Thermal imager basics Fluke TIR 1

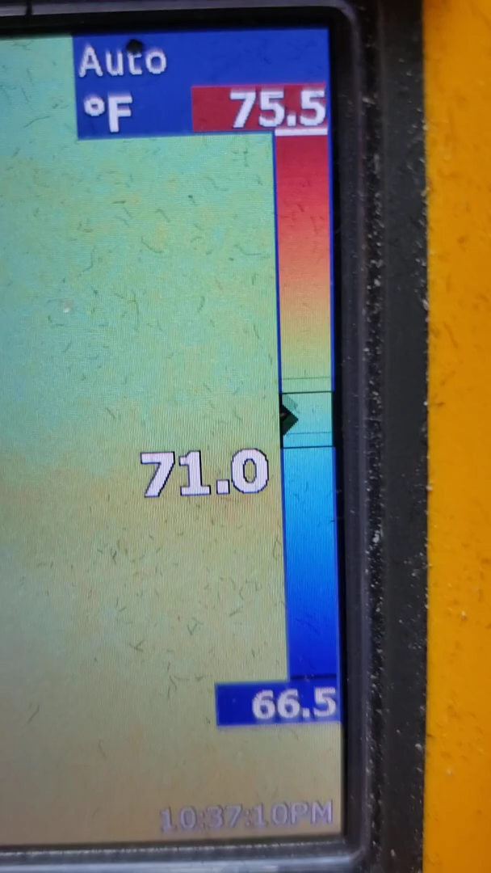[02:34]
On screen: spot 71.0°F, scale top 75.5°F, scale bottom 66.5°F
Then you also see the color palette that I have chosen, 67 to 76 degrees.
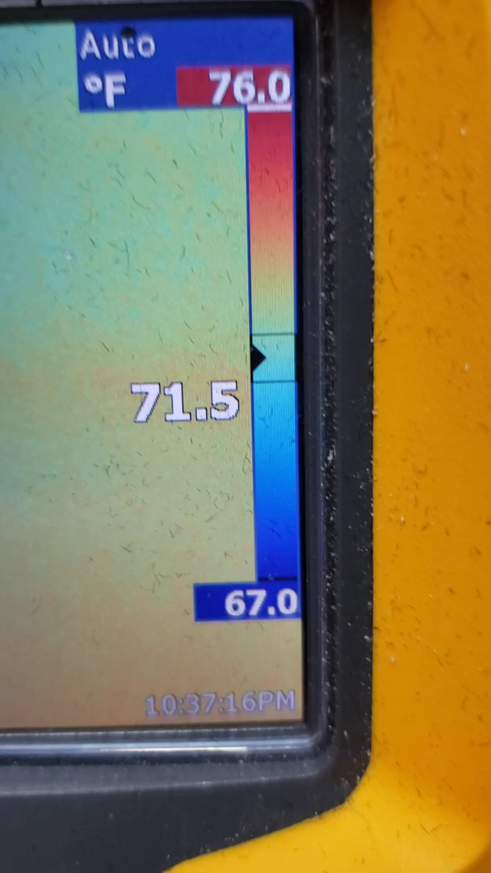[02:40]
On screen: spot 71.5°F, scale top 76.0°F, scale bottom 67.0°F
Blue to red being the hottest, blue being the coldest.
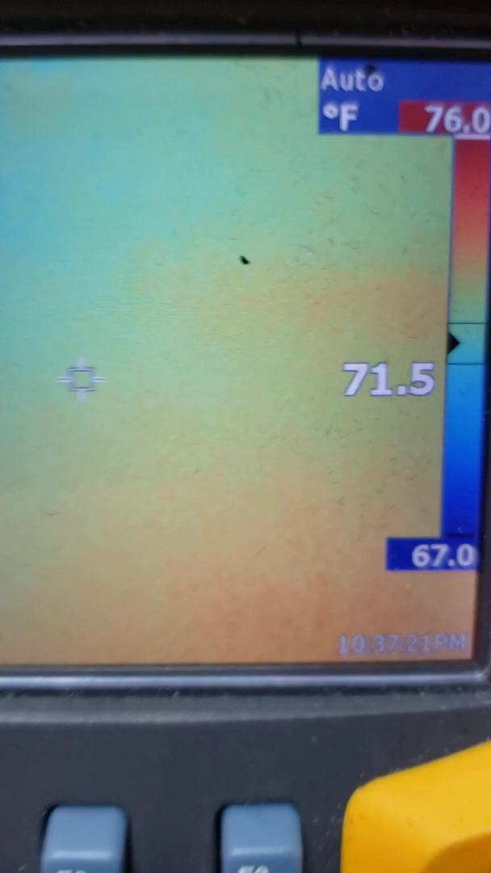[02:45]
On screen: spot 71.5°F, scale top 76.0°F, scale bottom 67.0°F
And now I'm going to attempt to take a photo.
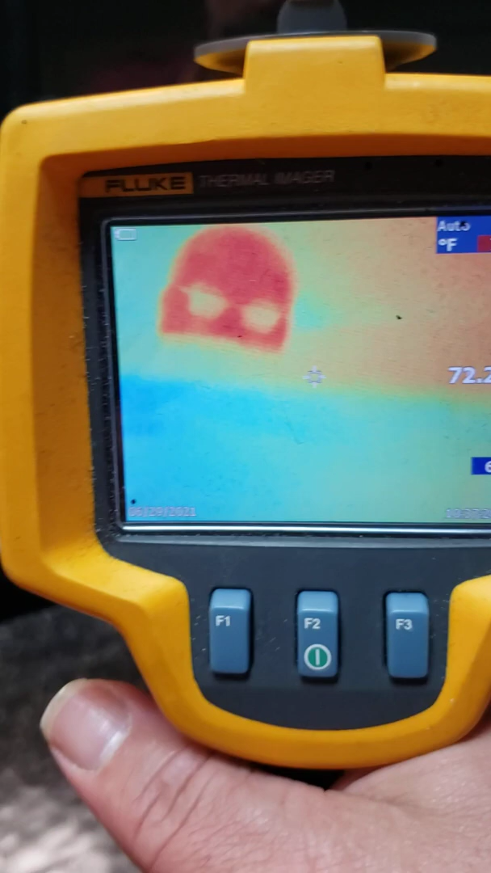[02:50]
There you can see the top of my head, and I'm going to attempt to focus that a little better.
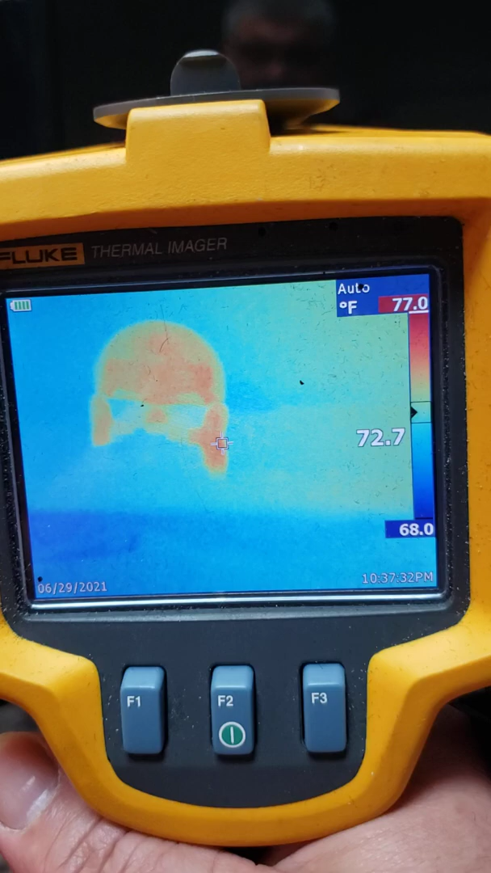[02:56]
On screen: spot 72.7°F, scale top 77.0°F, scale bottom 68.0°F
Click the picture, and it will maintain the image.
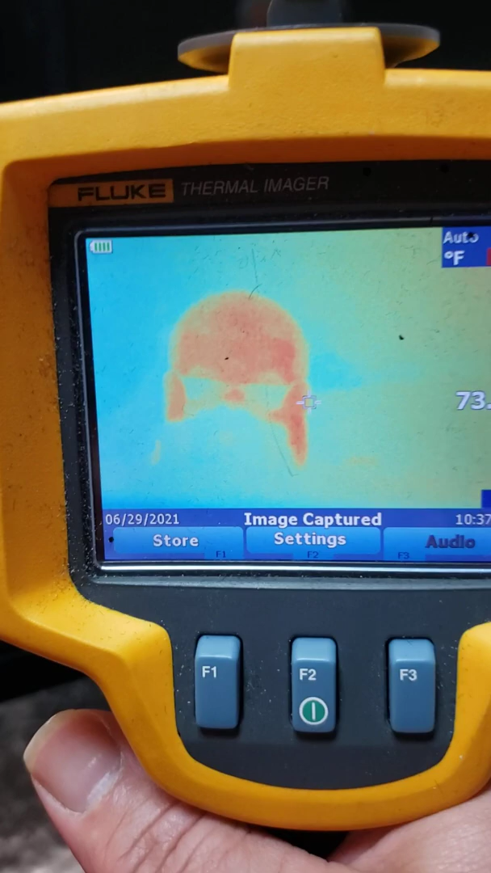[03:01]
And this is when you would bring it over to the instructor and show them what you took a picture of and what you're seeing is wrong in the image.
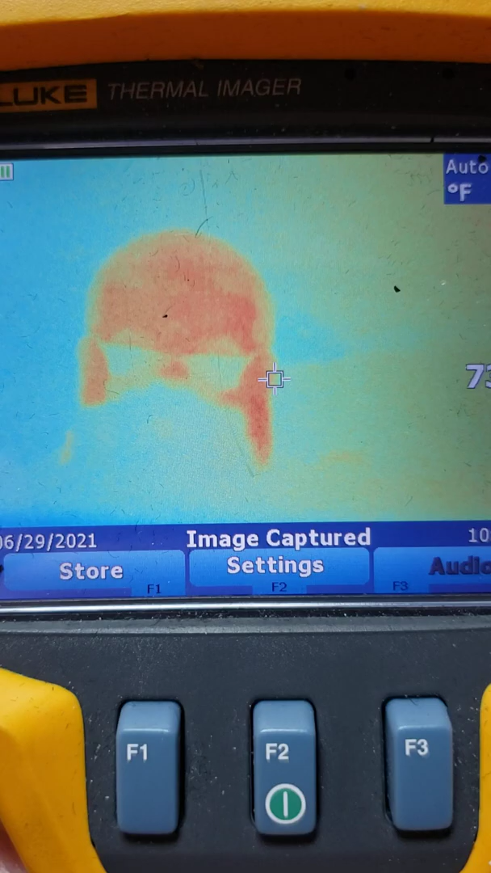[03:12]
Obviously, in this image, it's just a reflection of me, so there is no anomaly technically.
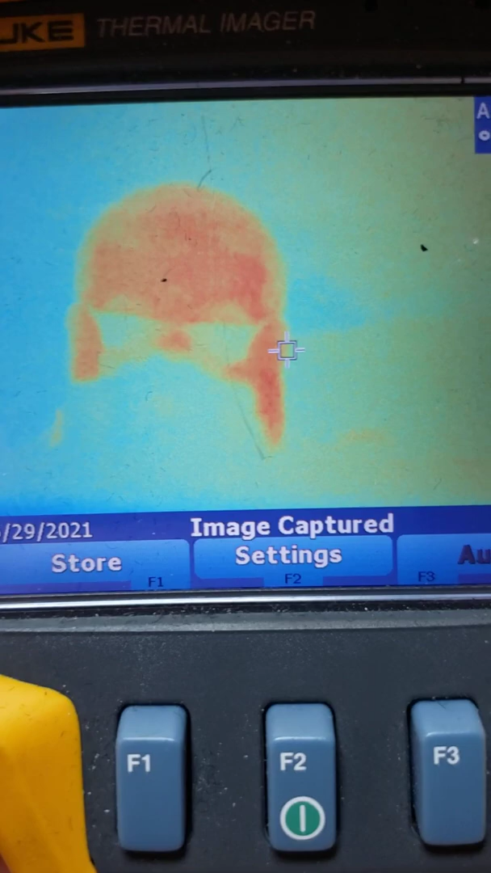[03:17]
And we'll go over what that means another time.
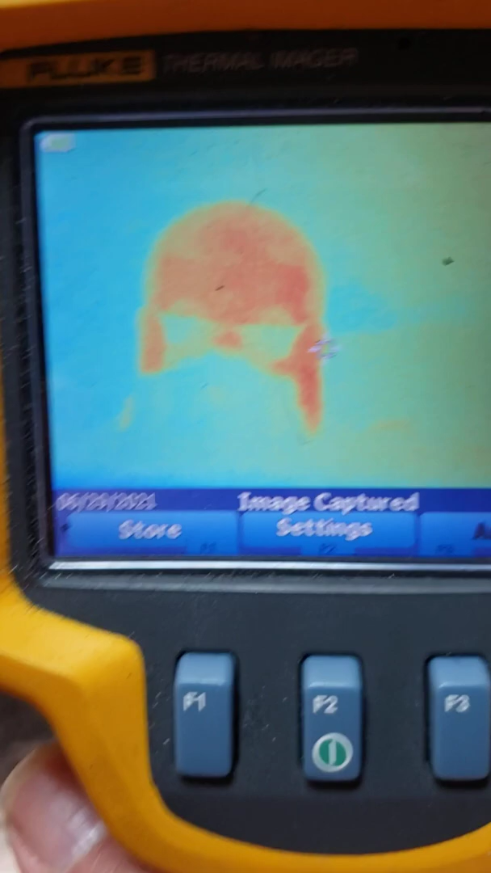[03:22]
To untake that picture, I just click the lens. I click the green button again on the front.
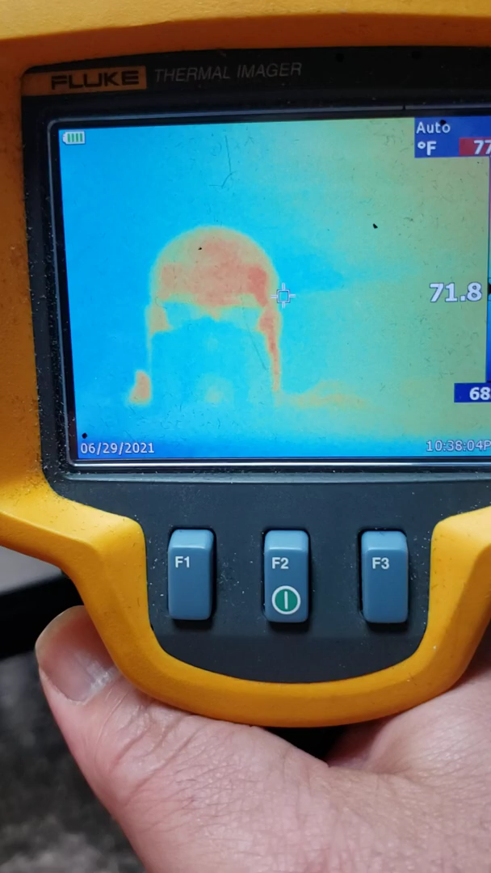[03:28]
On screen: spot 71.8°F
And now I'm going to go over what these buttons do here.
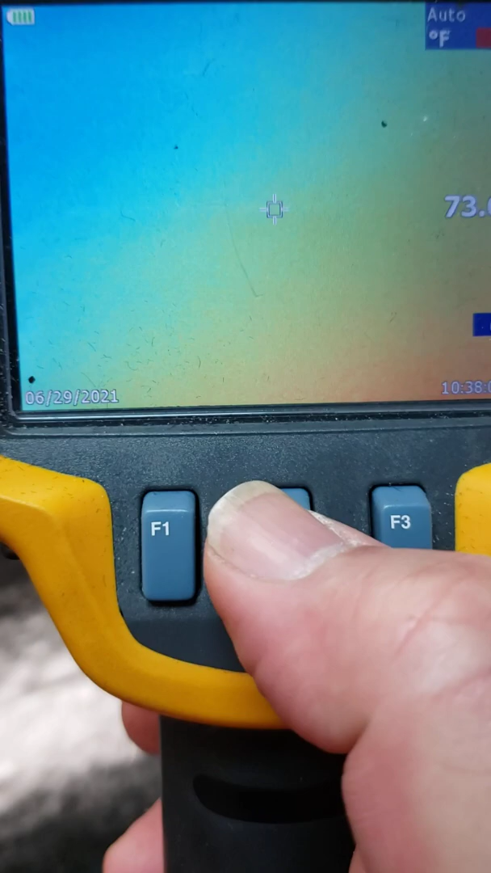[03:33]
So if we want to change and we don't like this color palette that we see here, we hit the F2 button, a menu pops up.
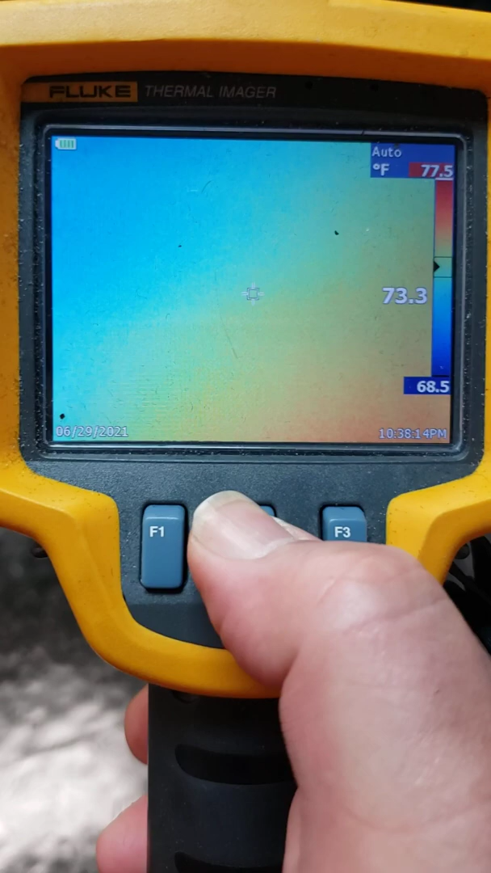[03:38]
On screen: spot 73.3°F, scale top 77.5°F, scale bottom 68.5°F
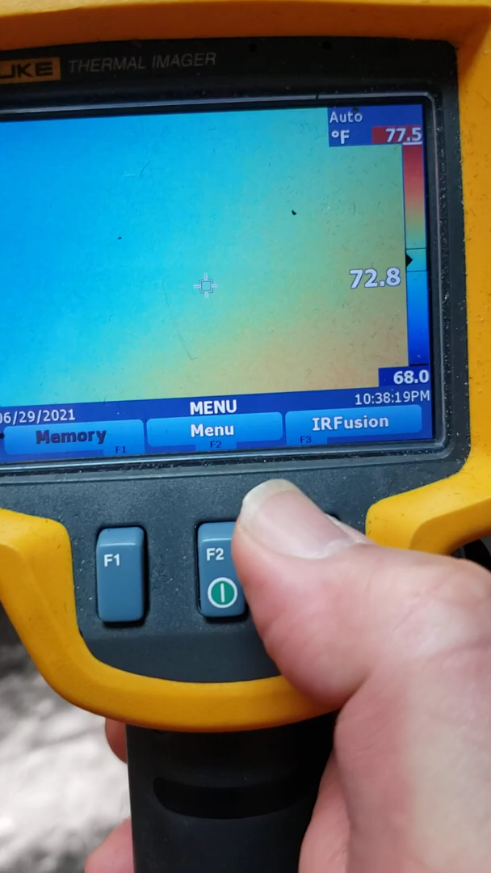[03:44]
On screen: spot 72.8°F, scale top 77.5°F, scale bottom 68.0°F
If we go to IR Fusion, we're literally going to change, and I'll show you here, going to change the picture.
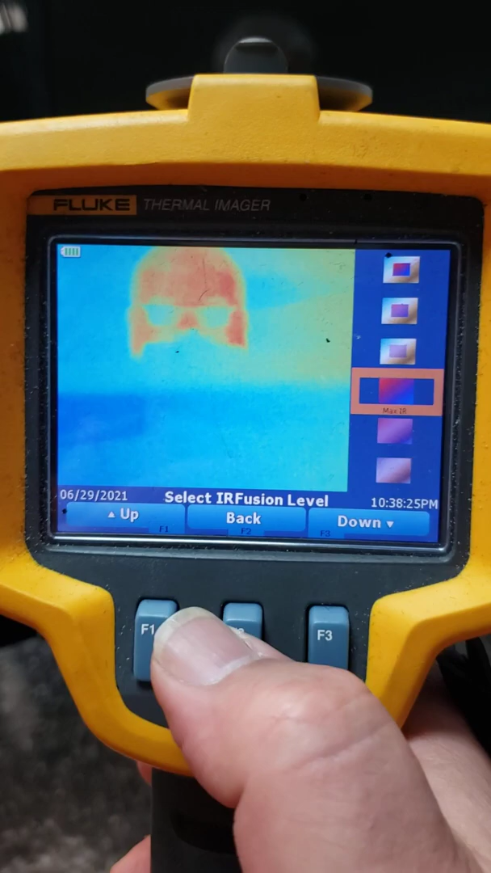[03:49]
If we go up, it's now a picture within picture.
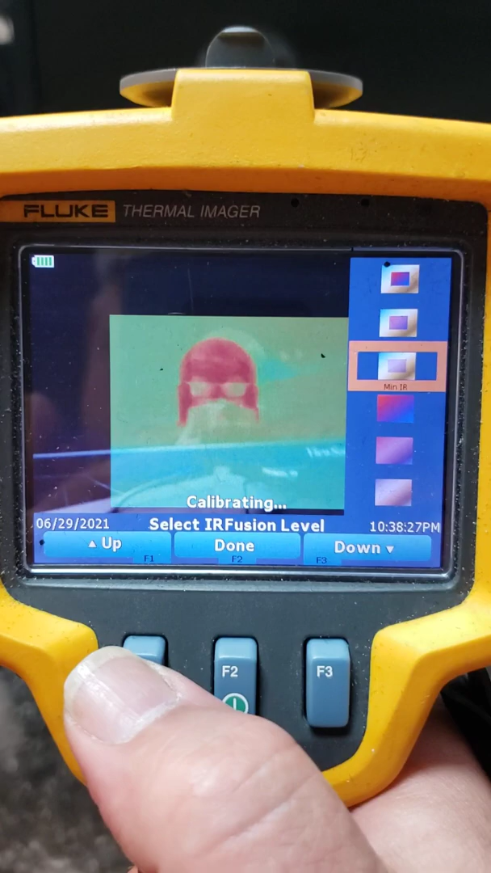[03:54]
The real image in the back and the thermal image in the front.
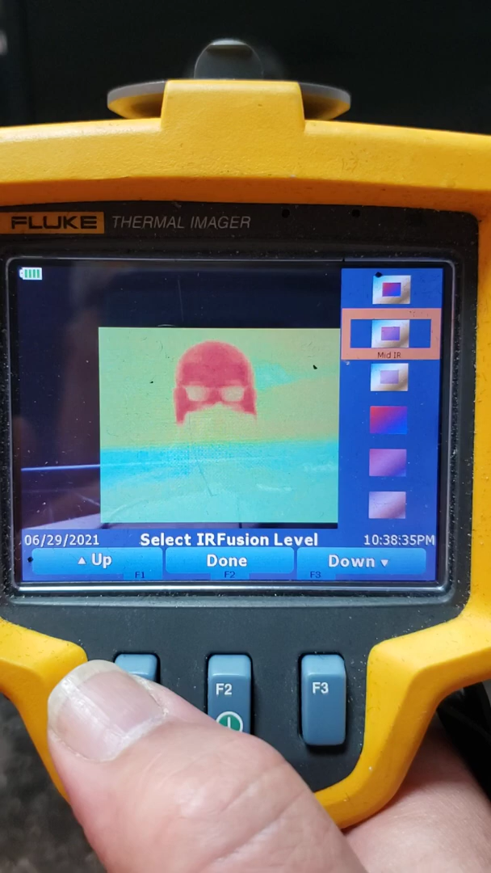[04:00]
And that's a little bit more solid, and that's even more solid. So the picture-in-picture have three options.
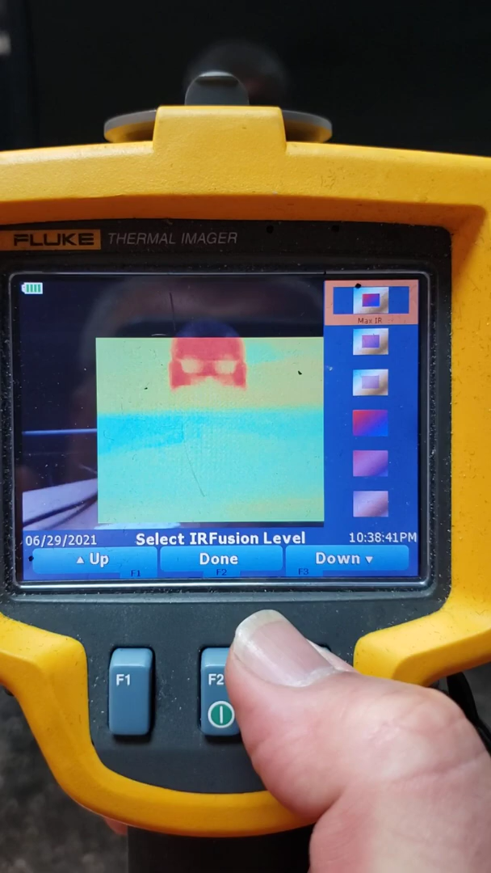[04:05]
Full image, thermal image in the center with the background in the back,
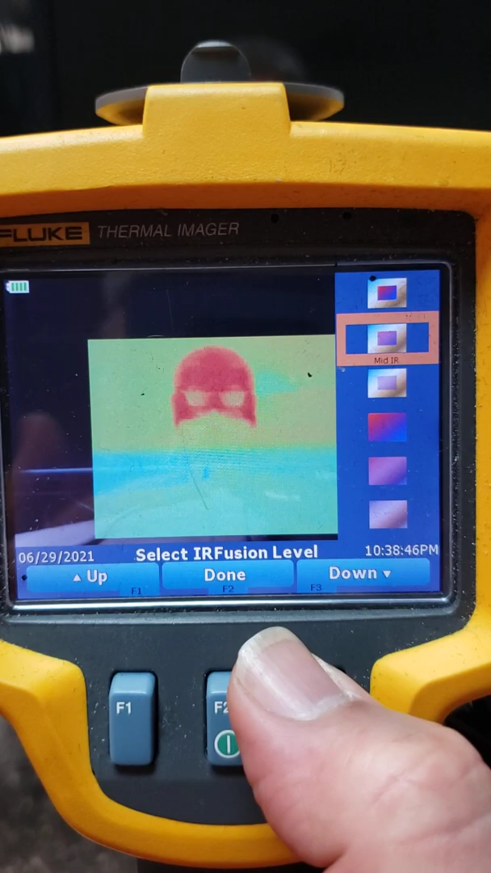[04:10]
a little less transparent, and even more transparent.